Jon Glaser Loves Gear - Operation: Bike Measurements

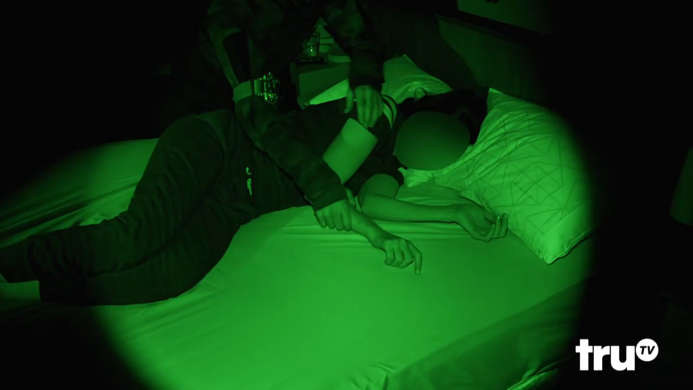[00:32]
OK, I've got her in a perfect bike riding position.